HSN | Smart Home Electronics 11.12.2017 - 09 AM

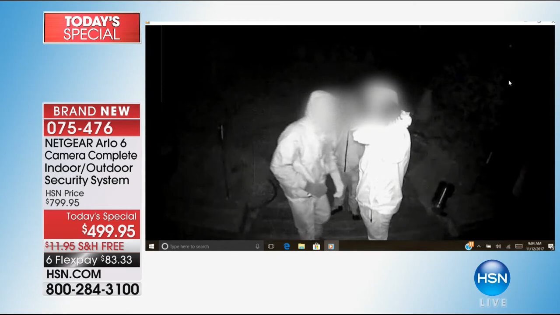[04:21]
guys yeah calling the police right now they're going to be there in 45 seconds before these guys even break into my house right and what you're watching right now real videos that people send into arlo every single one
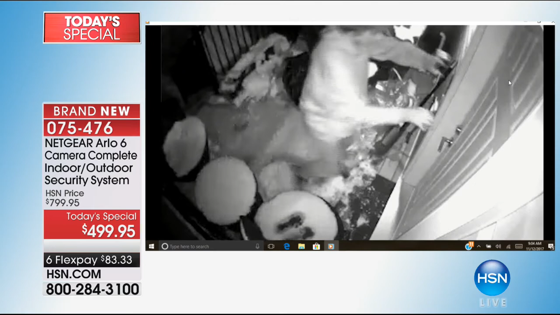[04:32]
of these guys was caught look at this guy he's had too much to drink he's on somebody's front porch can you imagine if you were inside all you would have to be able to do is go on the app and you know everything what's
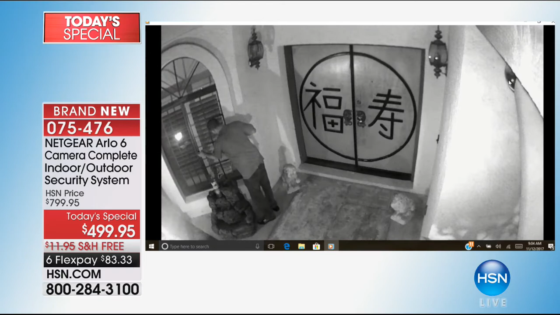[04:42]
going on around your property with the six cameras you have every single angle covered this guy right here this is trying to break into a chinese restaurant this is a neighbor trying to
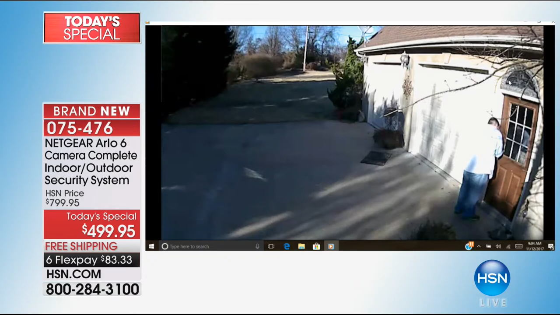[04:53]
break into somebody another neighbor's garage now a couple of these guys this guy sees the arlo camera and walks away so it's a huge deterrent
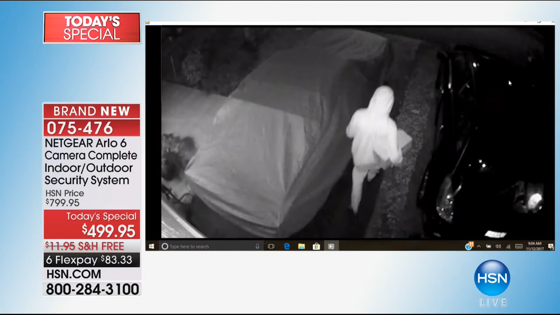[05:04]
that's what you want all these guys again in what you're looking at in black and white that's the infrared night
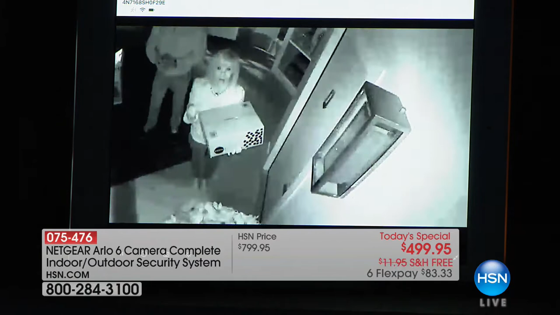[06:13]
where are you you're you're seeing oh i know so look at this okay you couldn't see me because it's so dark i know i can't see it oh and look at the red light how cool that is yep and you can read so if somebody has a logo or a tattoo it's recording you can see them it records it it sends it to the app so maybe they're trying to peek in your windows maybe they're stealing something maybe they're stealing your lawn ornaments you have it on video the best eyewitnesses video yeah by the way i'm wearing a dark
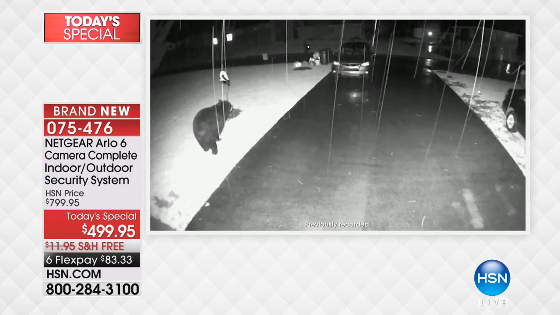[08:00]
cameras but um just uh been in law enforcement for a long time worked as a detective and i can tell you that this video is amazing it's the best eyewitness
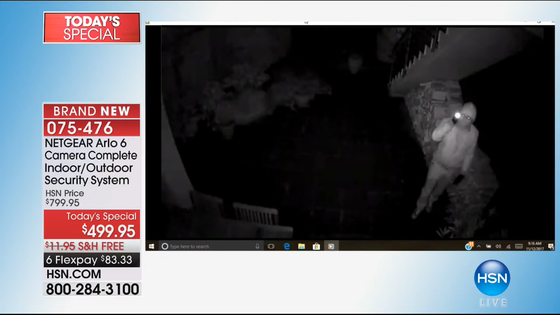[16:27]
there was a camera yeah and he was busted this guy busted and he knows that he walks away
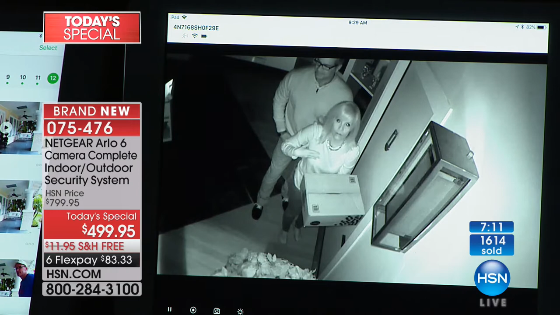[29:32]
if they have tattoos you can distinguish hair everything facial features and then it records and it sends that clip right to the app it's all stored on the app and then if you need to you take it to the police and it can be used up in a court a lot which is huge and like we said we're both wearing dark clothing you can see how it what we call in the lighting business gains up and it it makes everything pop and we're shiny and on the camera itself just so you know there is a very uh a really cool red light which appears
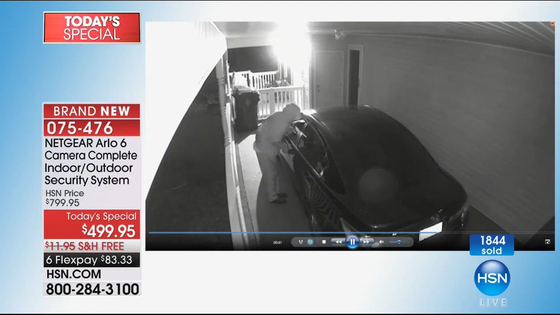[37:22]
looking into cars everyone was caught by the way every single guy was caught that's a hit and run and they got the license tag number the black and white is the night vision just so you know and during the day it's that crystal clear full color beautiful picture that you'll be looking at i'm telling you guys this is